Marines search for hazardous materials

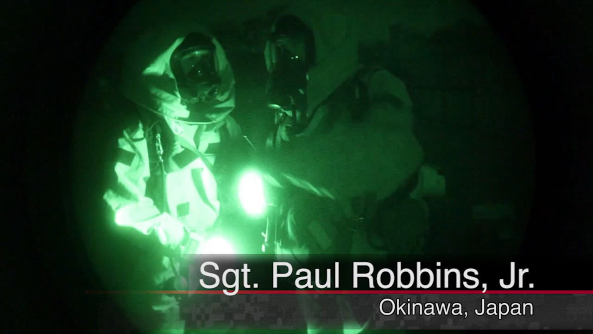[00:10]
Radiological and Nuclear Defense Marines of the 31st Mute wearing Class B protective
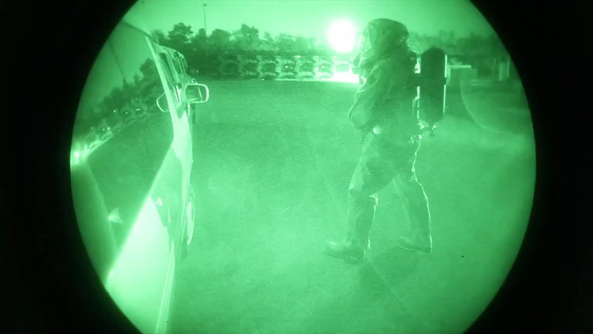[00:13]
equipment search a training facility for potential dangers.